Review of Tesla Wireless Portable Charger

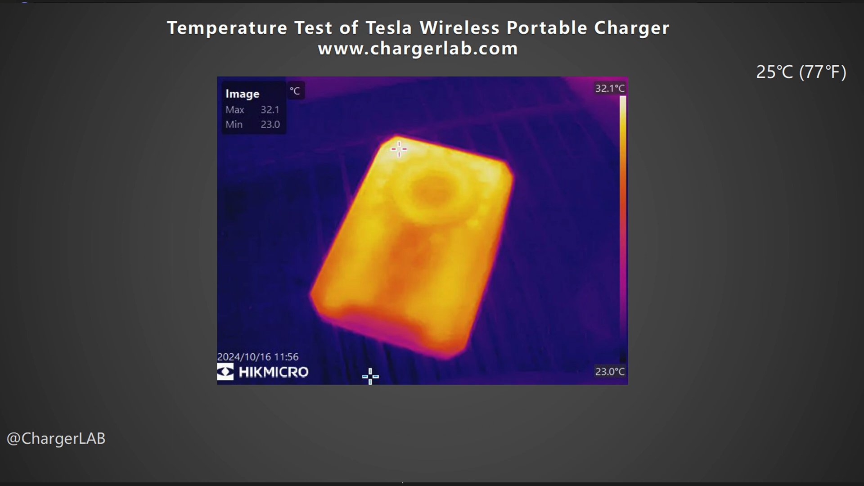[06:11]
On screen: max 32.1°C, min 23.0°C, scale top 32.1°C, scale bottom 23.0°C
The maximum temperature on the front is around 32.1 degrees Celsius. The maximum temperature on the back is 39.6 degrees Celsius.
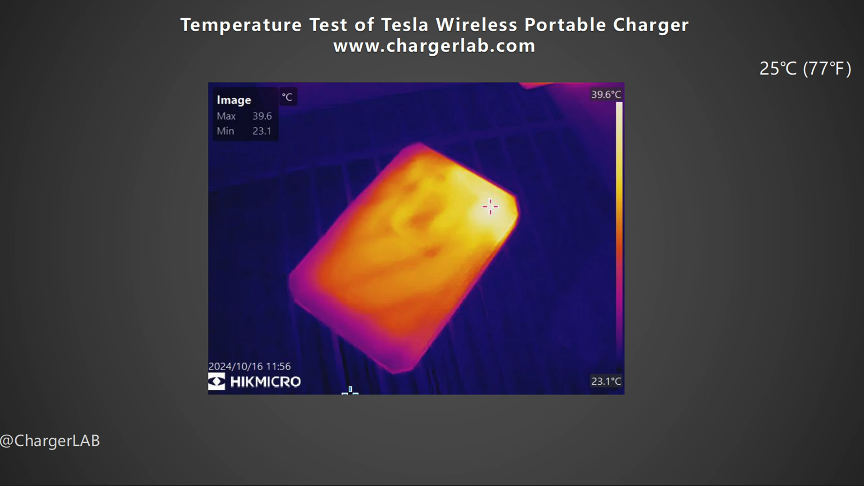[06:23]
On screen: max 39.6°C, min 23.1°C, scale top 39.6°C, scale bottom 23.1°C
At this time, you will feel warm when you touch it. The highest temperature is at the charging port, which is normal.